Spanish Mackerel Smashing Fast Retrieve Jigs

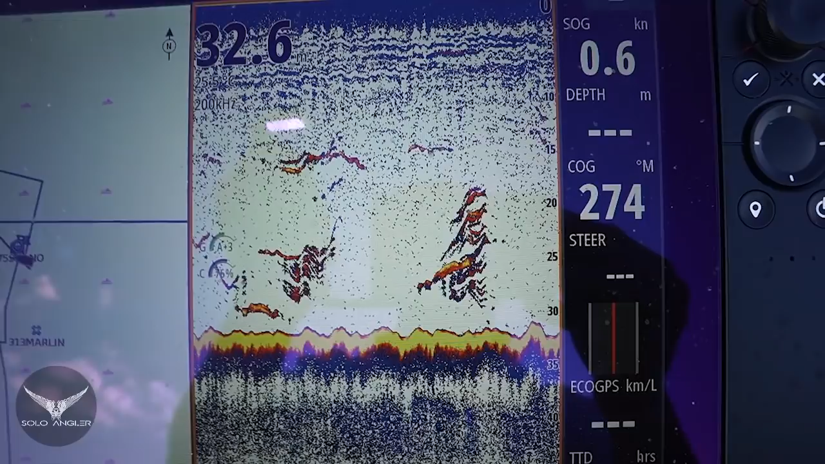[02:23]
there's a massive score of fish under the boat at the moment it's got to be a hook up here it's pretty inevitable when this sort of fish this amount of fish come through the sounder there's a very high chance that you're gonna get a hook up